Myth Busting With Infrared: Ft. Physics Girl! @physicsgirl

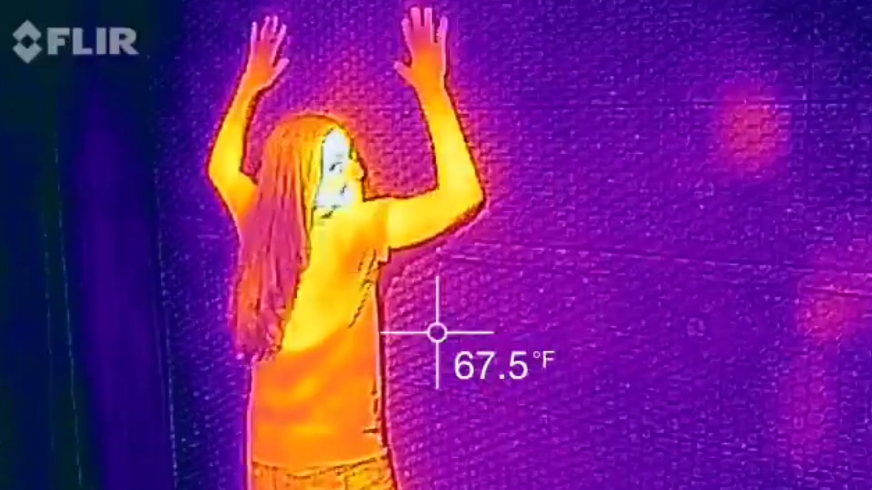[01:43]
On screen: spot 67.5°F
We have a FLIR camera that sees in thermal infrared.
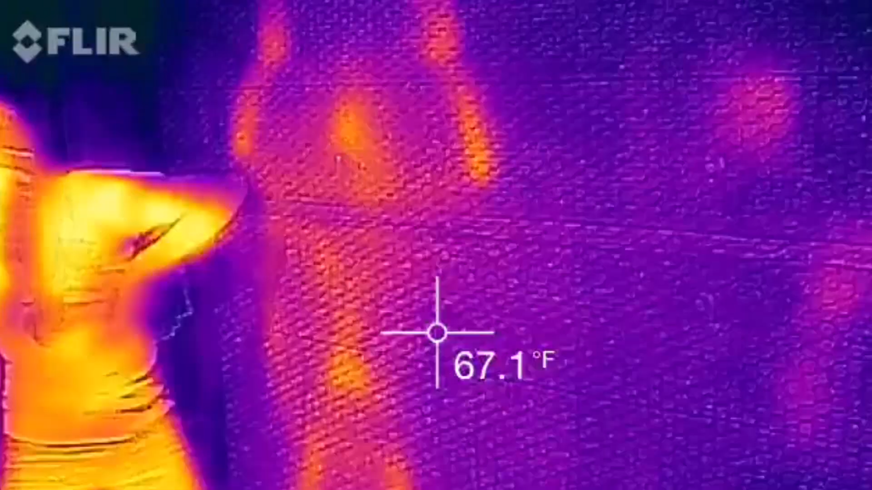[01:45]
On screen: spot 67.1°F
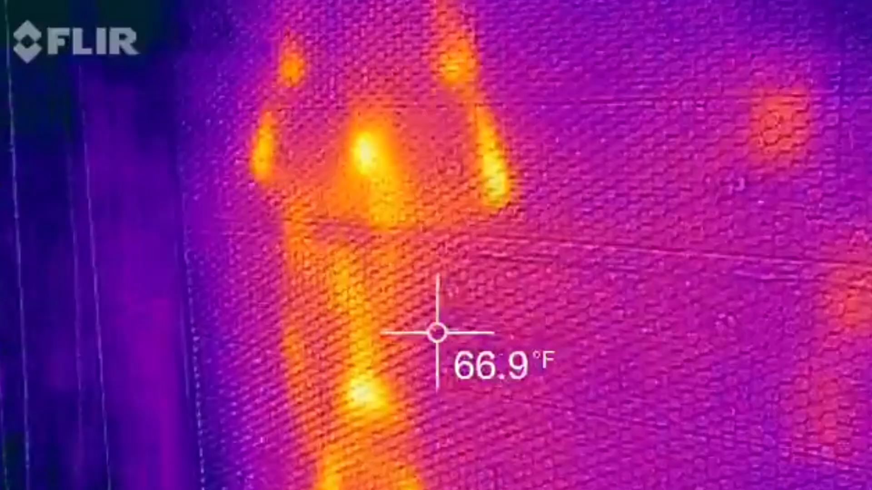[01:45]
On screen: spot 66.9°F
Oh. Yeah, it's right here. And then it plugs into the phone. It plugs into the phone. And you can see it on the other side.
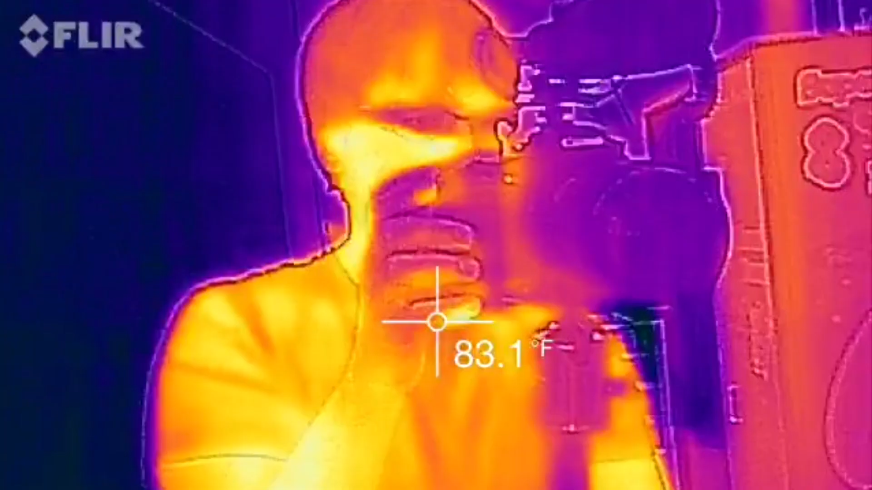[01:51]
On screen: spot 83.1°F
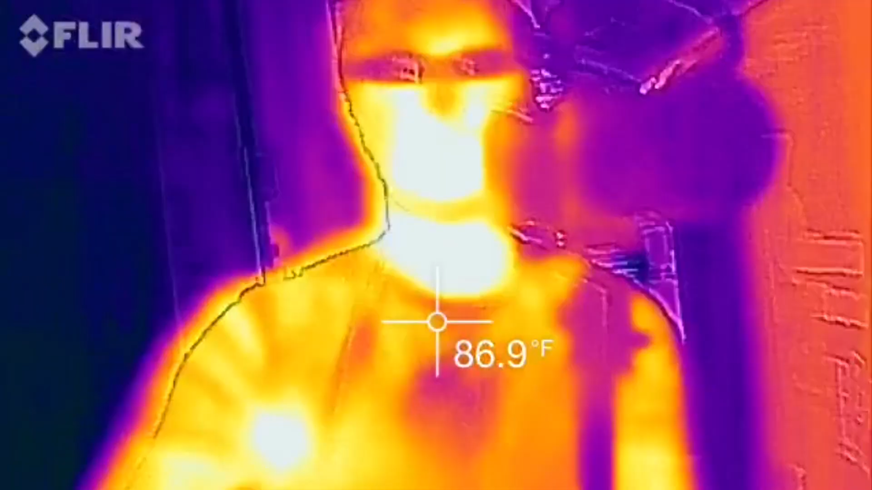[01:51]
On screen: spot 86.9°F
And then on the other side you can see infrared.
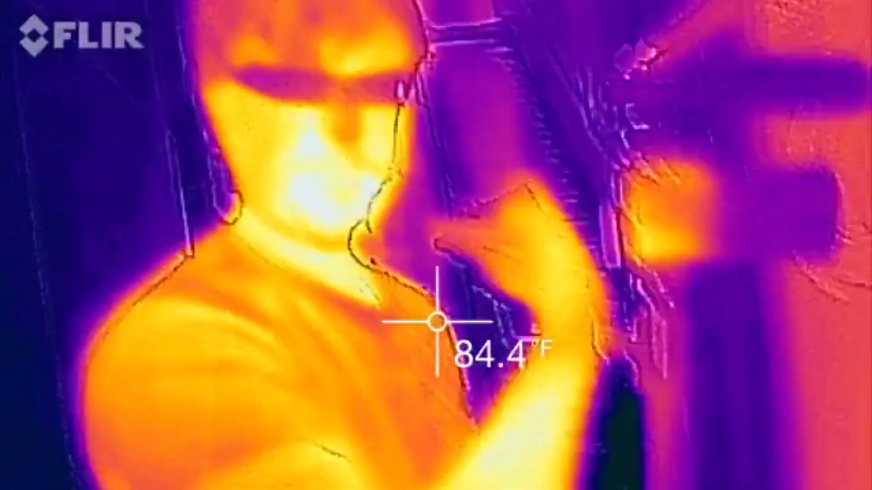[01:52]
On screen: spot 84.4°F
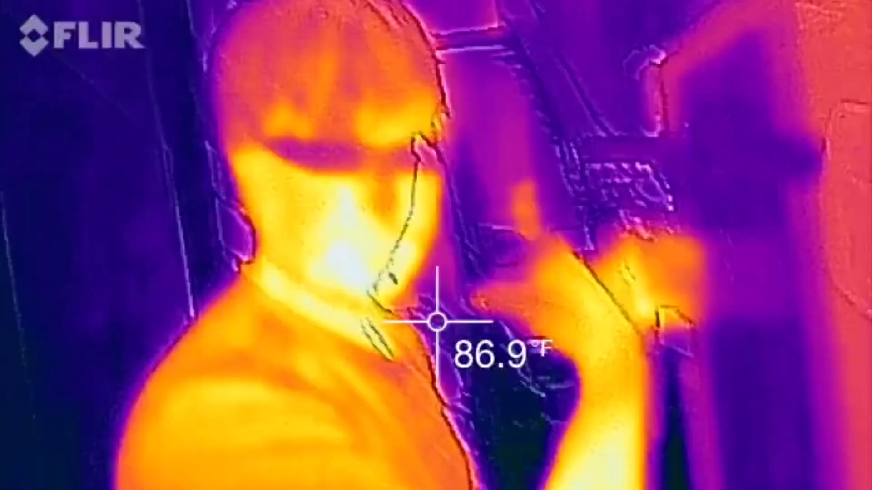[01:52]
On screen: spot 86.9°F
So before we get started on this experiment, let's talk really quickly about what infrared is, and how these cameras work.
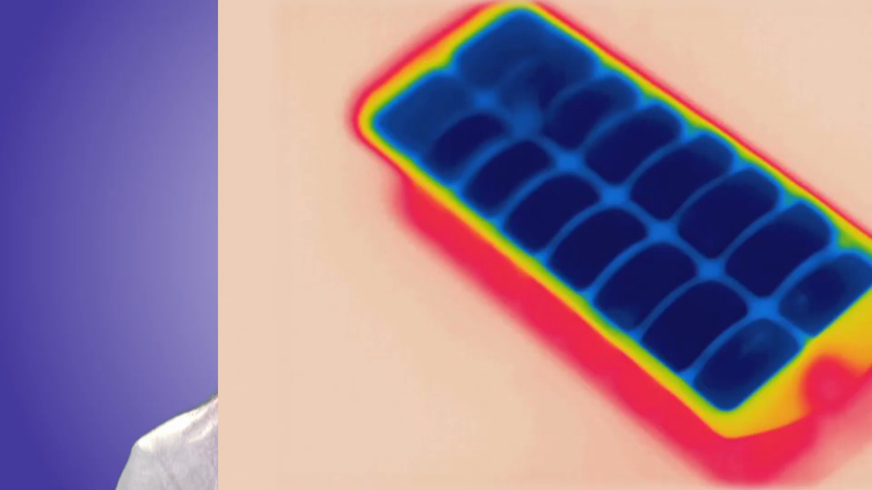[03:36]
which is all objects because you can't actually get to absolute zero. Some objects are super hot, and we can see that they're super hot.
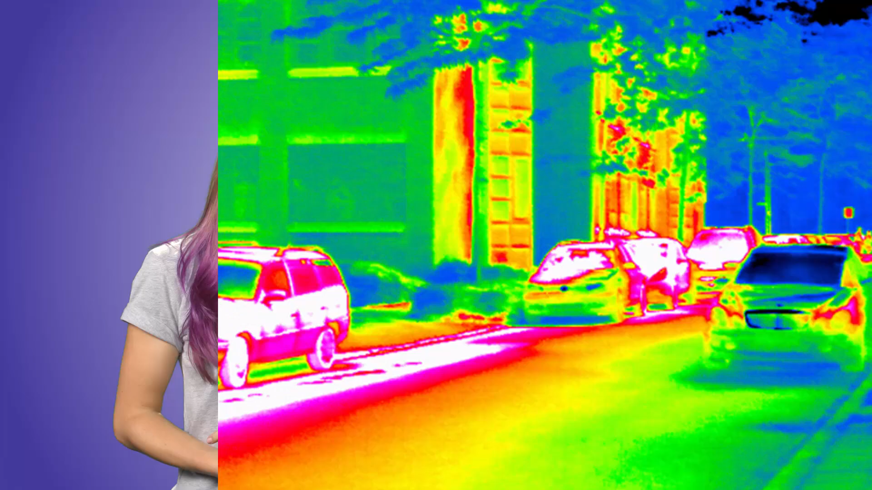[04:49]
This signal is then processed to make a thermal image, which looks exactly like the image that the Predator uses to track down Arnold in the jungle,
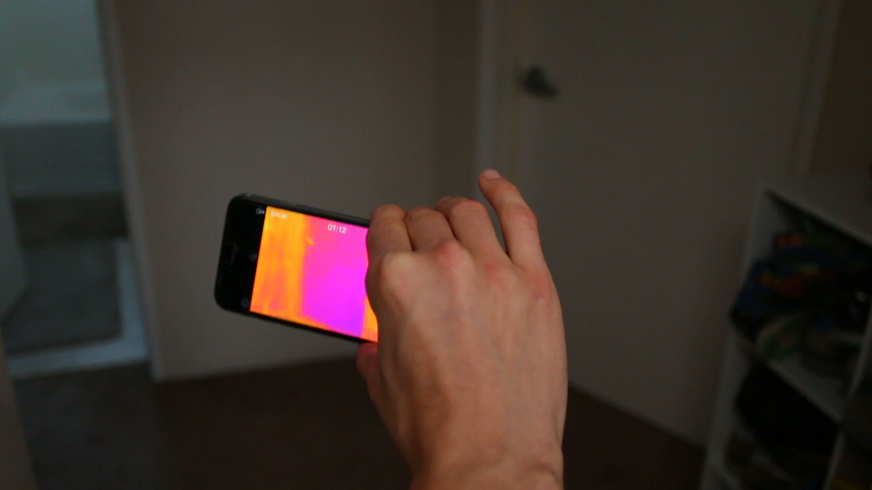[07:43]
So we're going to go ahead and open the door and see what our apple, how much our, the temperature of our apple changes. All right, I can feel that it's really cold.
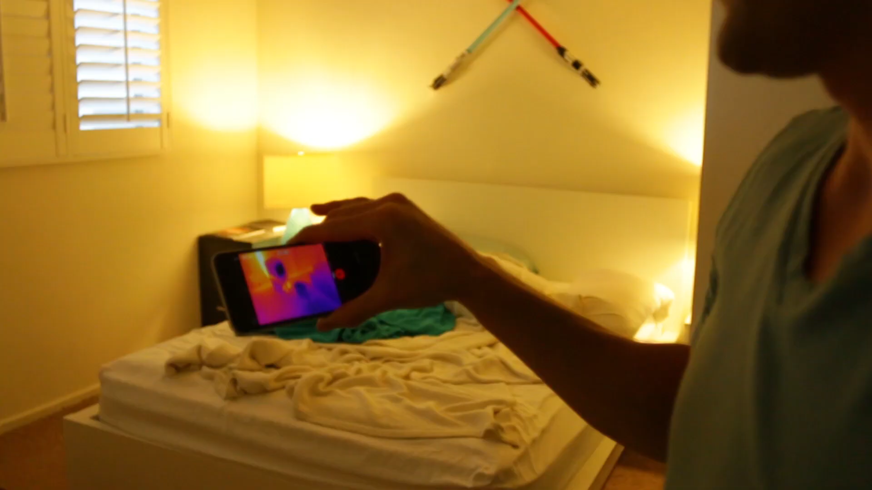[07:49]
Now, if you look down there, you can see, you can see the apple is actually pretty chilly, okay?
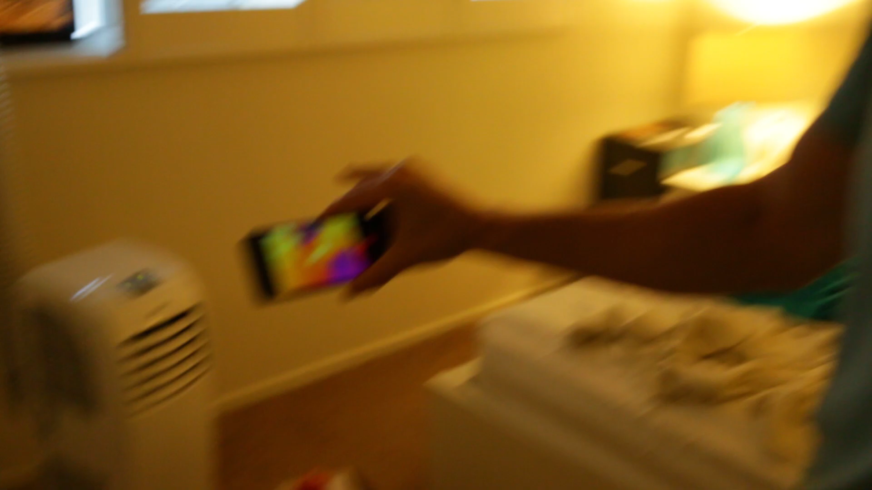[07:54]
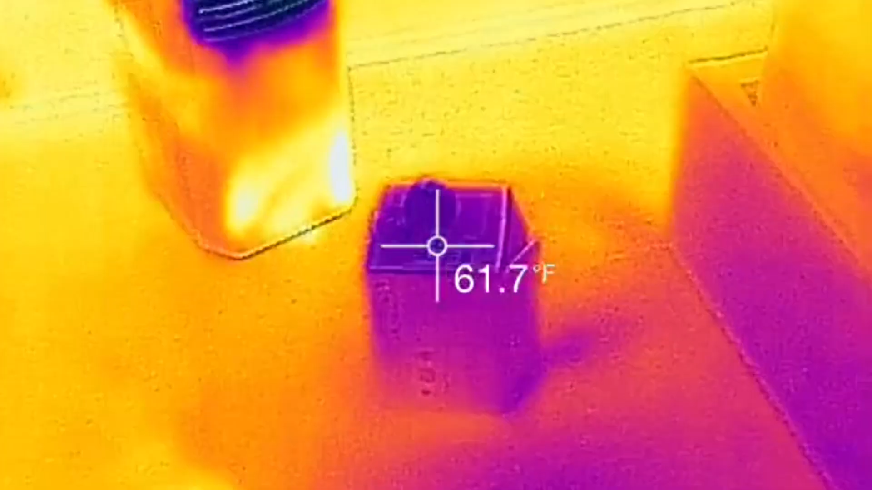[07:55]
On screen: spot 61.7°F
Okay, so now the door has been open for at least a minute, and our apple is,
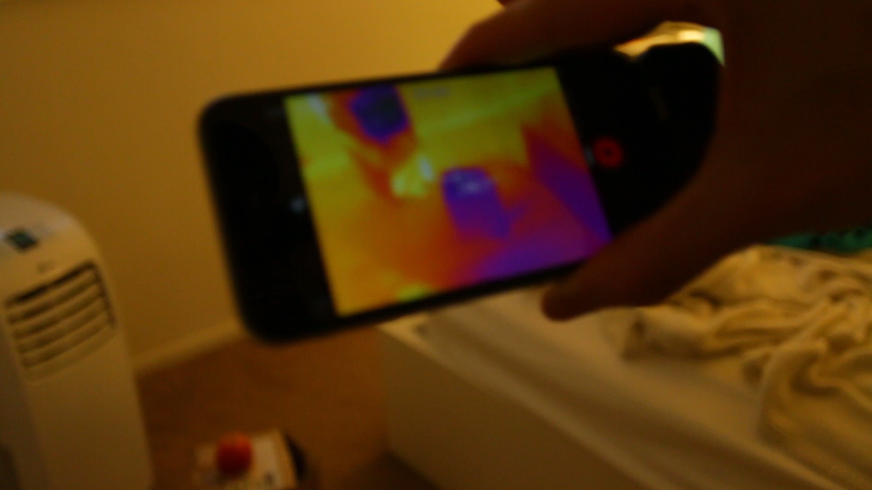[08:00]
wow, our apple is getting colder, 62.1.